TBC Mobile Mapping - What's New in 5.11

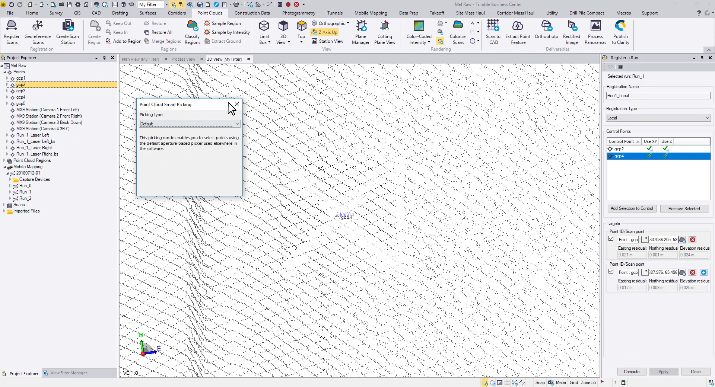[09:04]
With point pairs ready to go, we can click compute to calculate a new aspect trajectory file. For more information on these new features,
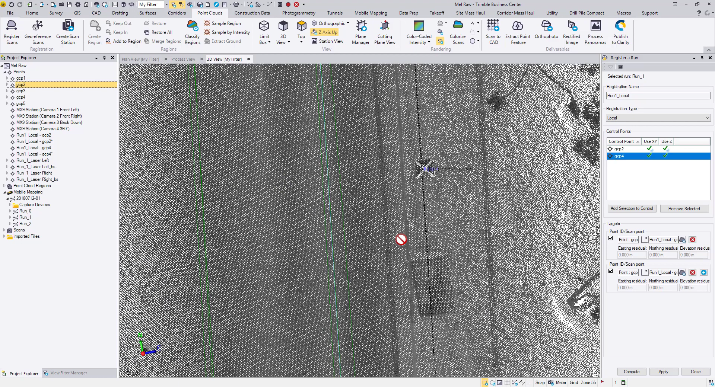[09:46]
Click Apply to load the new aspect to the project. Which leads to the third major improvement, trajectory management. When we expand the run in Project Explorer, you can see two trajectories.
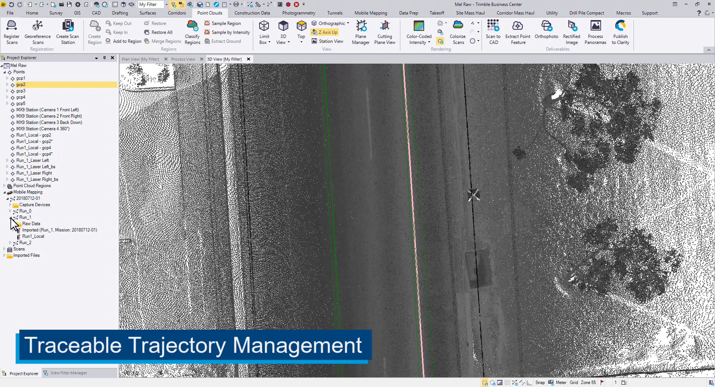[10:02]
The imported one comes from the original Path Pack processing and was imported together with the mission. The second one was created just now by registering the scans to control points. As you can see, the new aspect is not associated with any scans yet. So the next step is to update scans using this trajectory. Right-click, choose Update Scans,
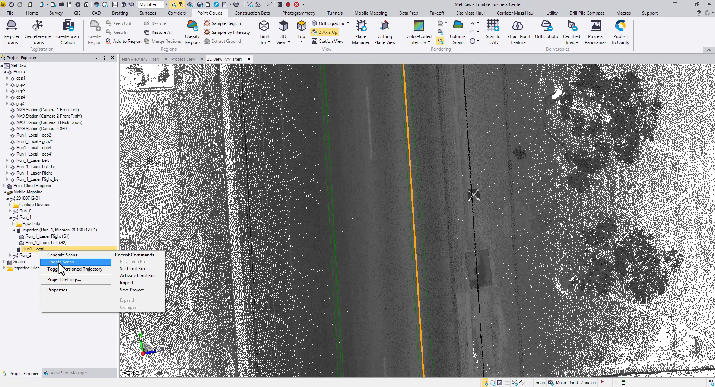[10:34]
Next. Double-check whether you are using the correct trajectory from the drop-down menu. Then, Process.
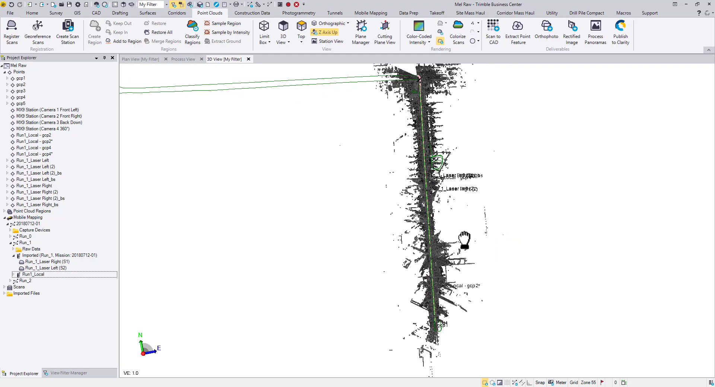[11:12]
A minor but quite neat improvement is that now, you can see the next step. You can toggle both trajectory and its corresponding scans together.
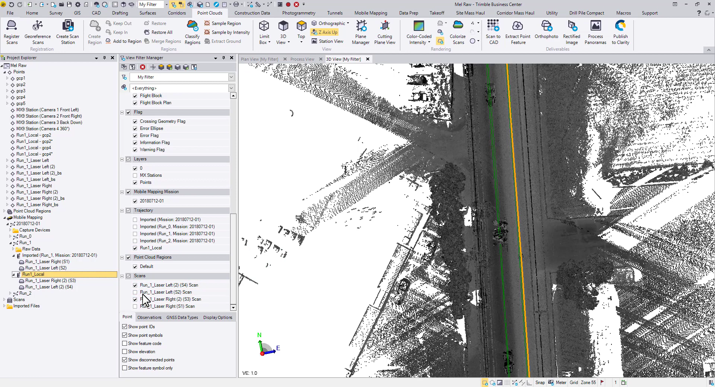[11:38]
Secondly, we try to use the same color hue plus different tints for trajectories from one run.
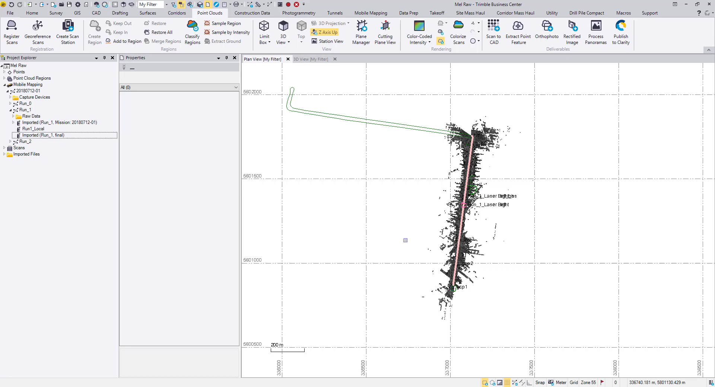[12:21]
What's more, we have added a few MX9 exporters to TBC 510 and 511 for greater data interoperability. Go to the Export command, Mobile Mapping tab. You are now able to export the MX9 data for SOF3D format.
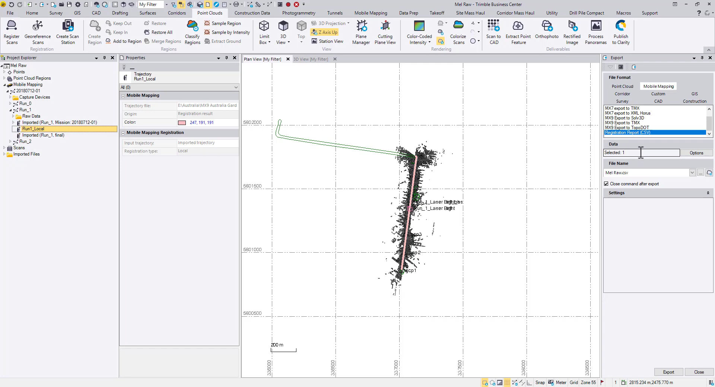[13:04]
You can also generate a registration report with more statistic details. Here we list the coordinates of the control points and the target points, also the residuals between them.